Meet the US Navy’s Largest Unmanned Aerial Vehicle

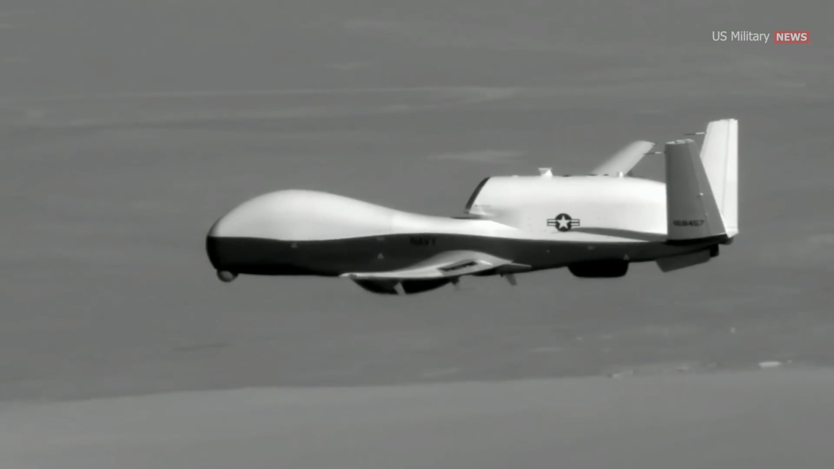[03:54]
Advancements in sensor range and image fidelity, for instance, now enable medium-sized and larger drones to operate with greatly improved imaging precision.
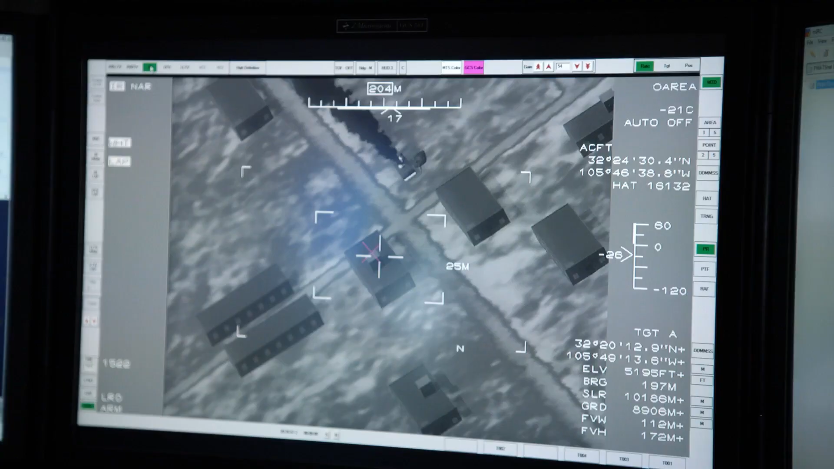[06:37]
the ANZPY-3 can identify targets in all weather conditions.
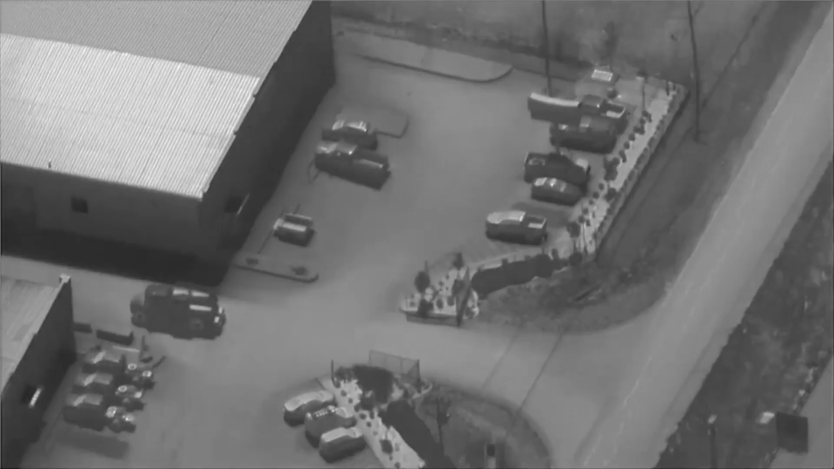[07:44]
allowing for automatic tracking of targets detected by the multifunction active sensor.